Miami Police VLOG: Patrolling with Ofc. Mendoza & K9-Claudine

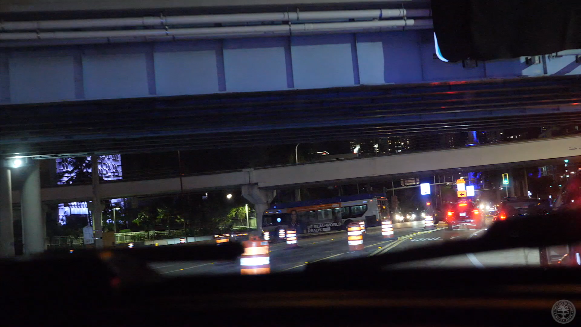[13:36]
This is a very serious car right now.
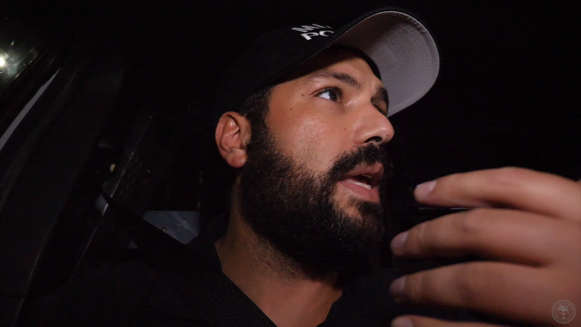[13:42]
It came out that the subject has the gun to the victim's head. We're all flying over there. Everybody that's in the air is going to this car right now.
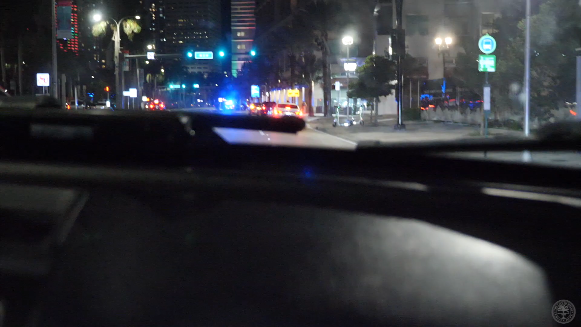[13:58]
Alright, so we just got here.
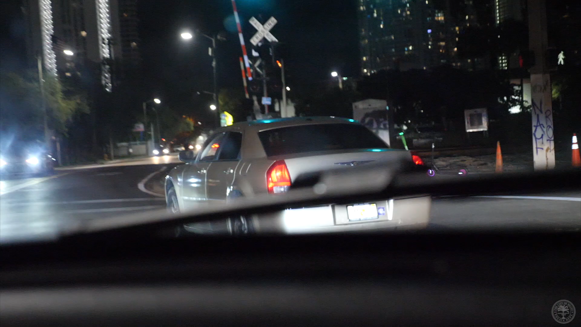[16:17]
Alright, so we're looking at this car right now. This car has no decal. It's got a yellow decal.